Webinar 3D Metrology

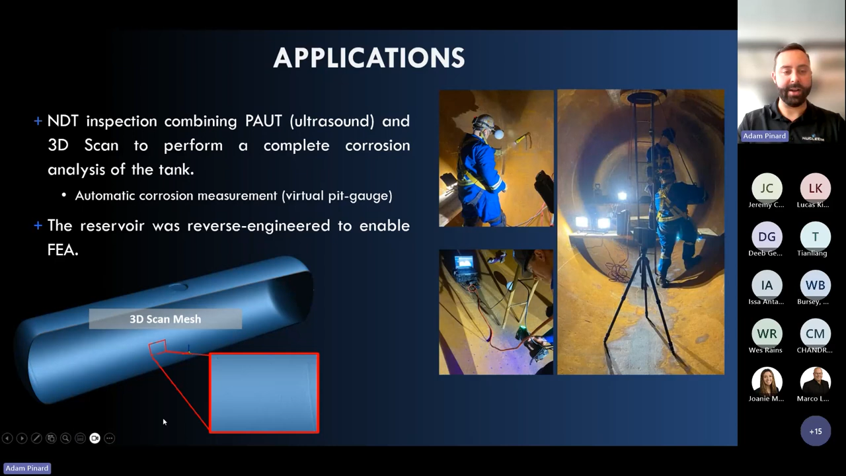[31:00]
So wall thickness measurement with phased array ultrasonic testing to extract the complete profile. So wall loss on the tank, on the reservoir.
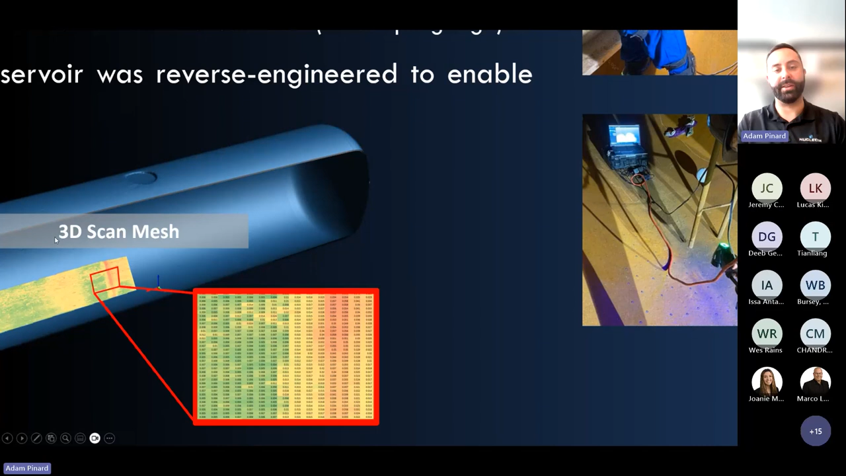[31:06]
And we did FEA. So if you don't know what FEA stands for, it's finite element analysis. So it's an advanced analysis we can perform on tanks or any type of object. In that case, we wanted to evaluate the maximum stress or pressure that tank could sustain. So how we did that and why we did 3D scan is to get the exact geometry of the tank.
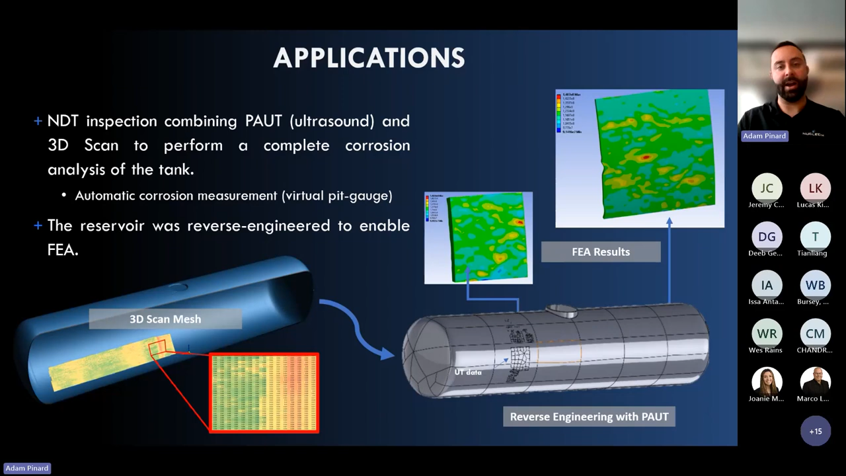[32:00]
And then we can find what that tank can sustain or even evaluate fatigue or over time, life expectancy of that tank over the stress it will fail over time. A more direct application pipeline inspection.
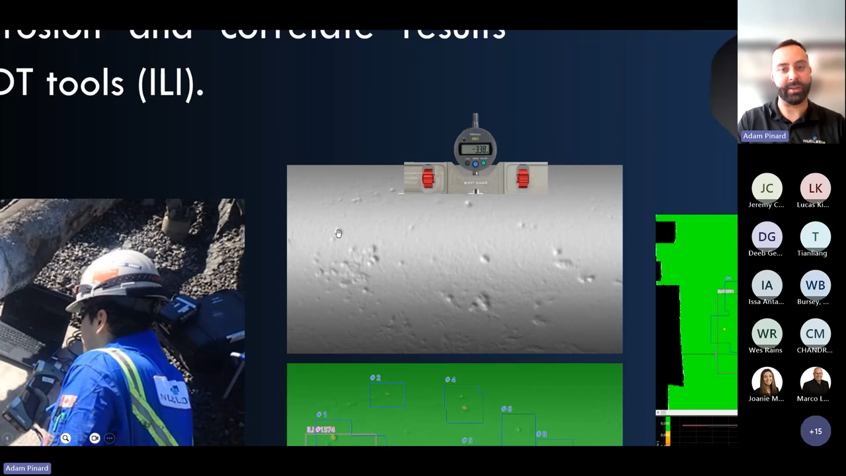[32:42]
So that's a straight edge tool with a needle that when you move over a pit, corrosion pit or a hole, you're going to record the depth of it. So now an operator would have to draw a grid over here and then take some measurement individually, writing down the depth of the anomaly and reporting that. The advantage of using 3D scanner is they are very accurate. And by placing some targets, you scan the surface, you get the complete scan of this.
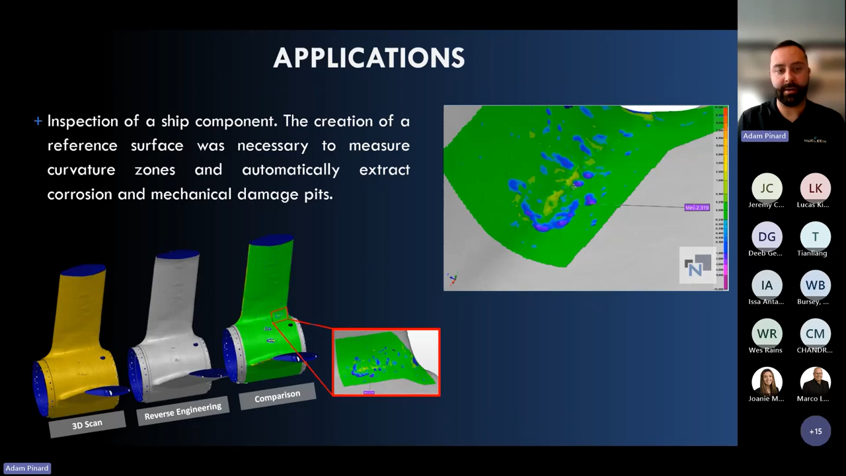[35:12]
we reverse engineered the same surface of that part the best we could and then extracted the deviation by color mapping and automatically we get the minimal area in certain zones.
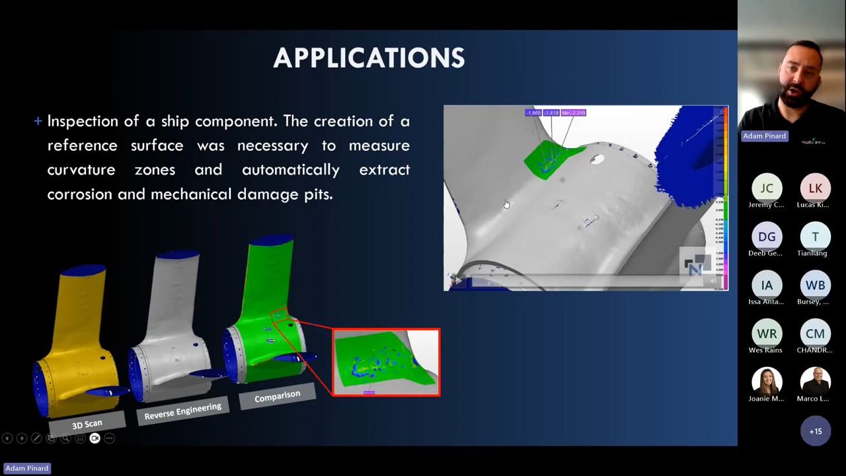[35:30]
So depending on the needs of our customer, we can perform custom inspections such as this one. A more long range application, and this can be applied to a complete building if you do survey, digital twin or building assessment. For that project, we had the long range scanner in many positions for higher level of detail and 3D scan the ship room for a customer that has to make his laboratory
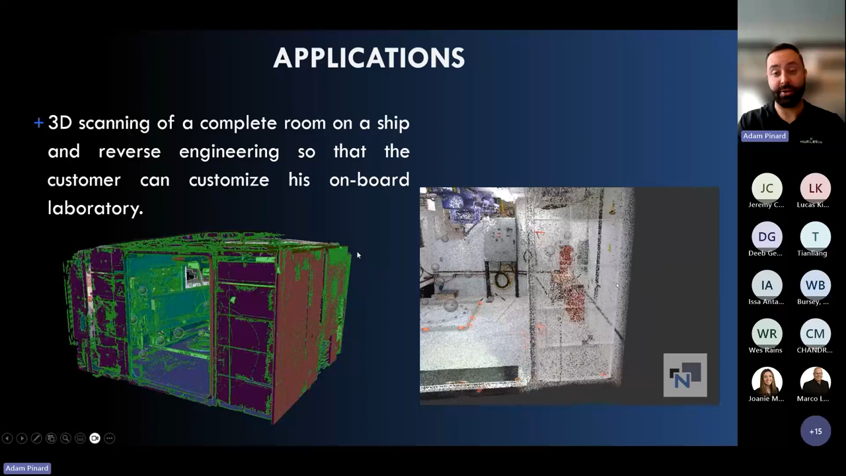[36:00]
inside that ship for a scientific purposes.
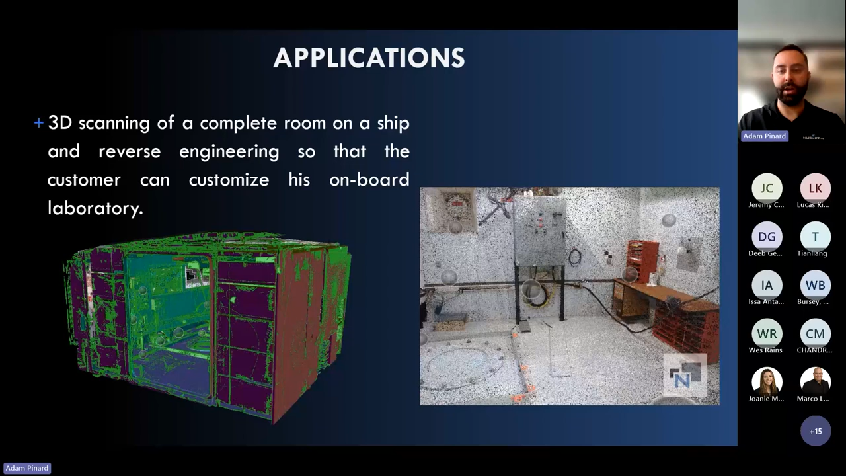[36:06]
So he wanted us to 3D scan that room and the advantage again with the point cloud is that you get the color picture if you need.
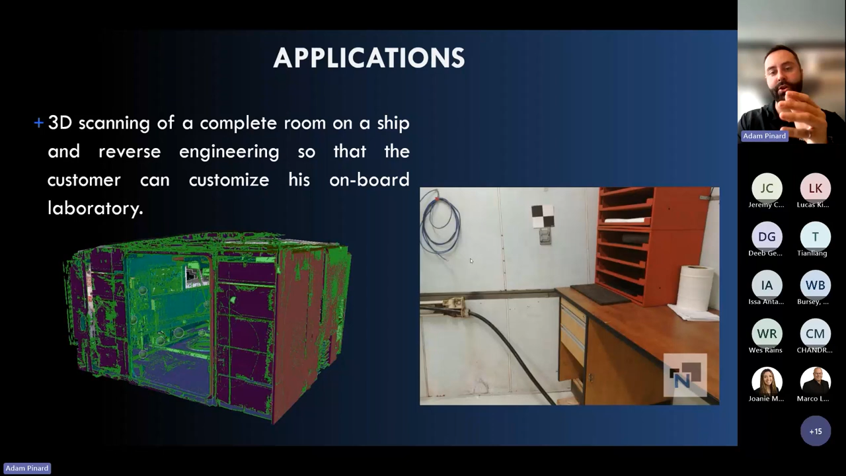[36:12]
And then it's a bit like Google Street View,
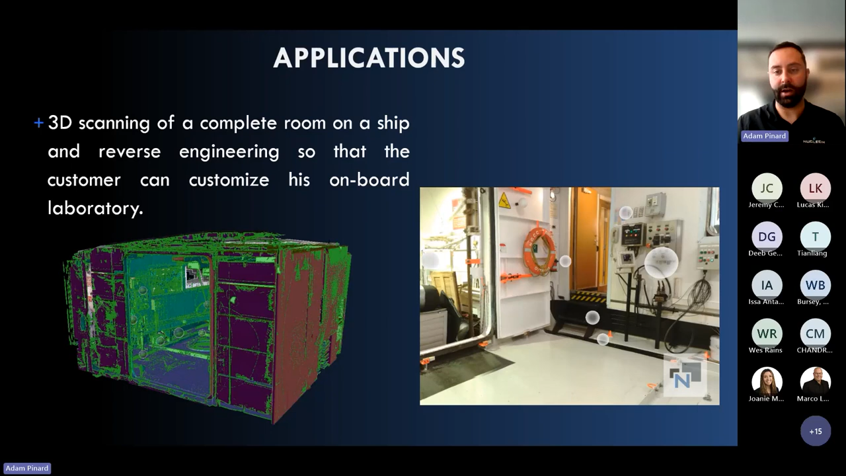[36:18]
you navigate through your scan and you can navigate through your complete building sphere by sphere or bubble by bubble getting different point of view.
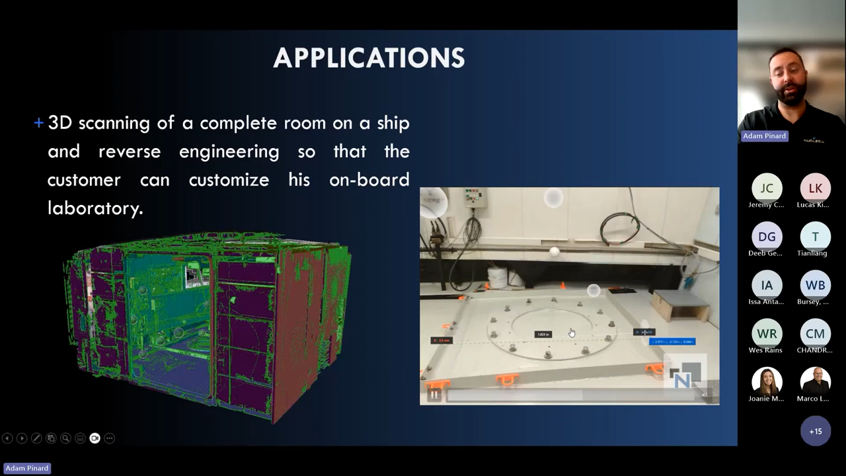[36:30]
Now you can take measurement again, now you can take measurement again on the picture or panoramic picture and extract different measurement and even in the software you can extract plain surfaces,
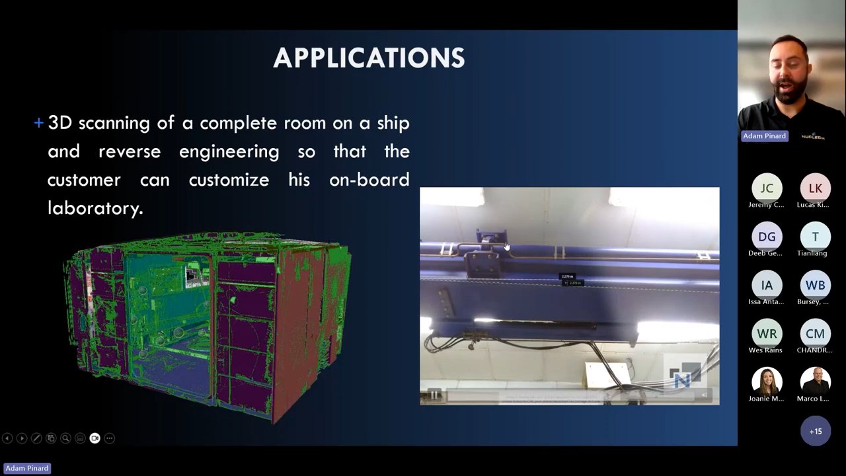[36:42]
extract automatically piping or stuff like that for reverse engineering purposes. So what we did based on that 3D point cloud is step by step, we recreated the CAD model up to a certain level of detail, we could have reached even more detail drawing or extracting the button, putting window, bolt and stuff like that. But for our customer purposes, it just wanted to have the general aspect of
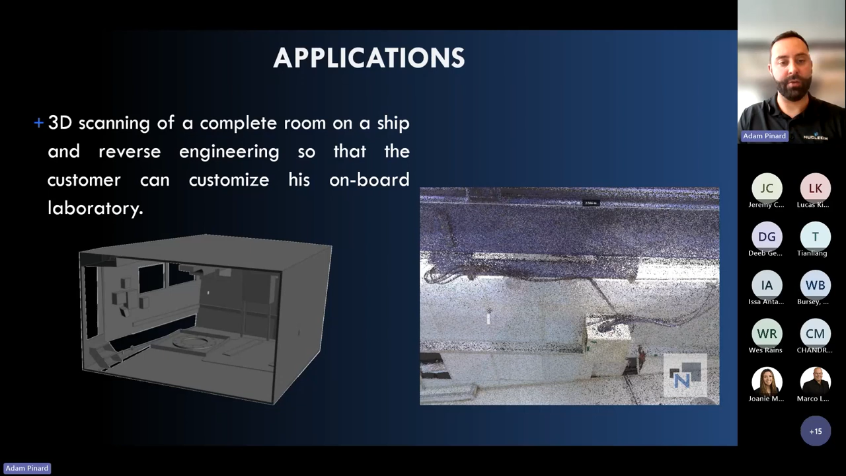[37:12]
the room and the floor level, etc. So we extracted these components for him and we can work with you step by step upon journey.
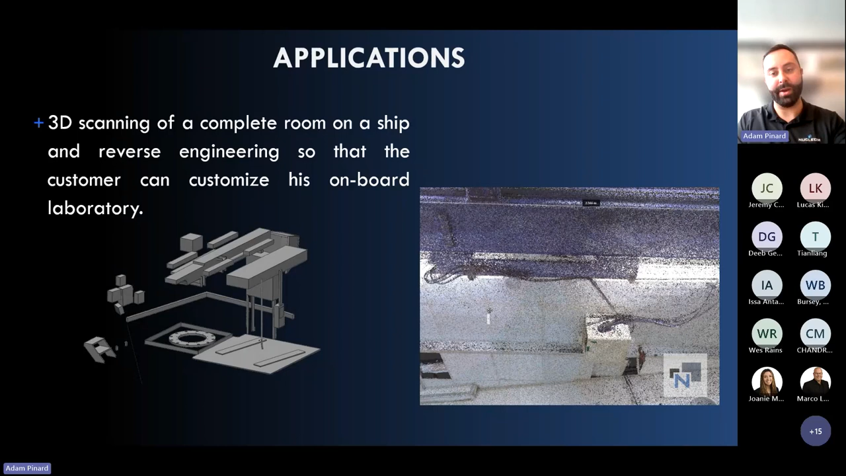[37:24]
It can be either giving you a point cloud or going to the highest level of detail.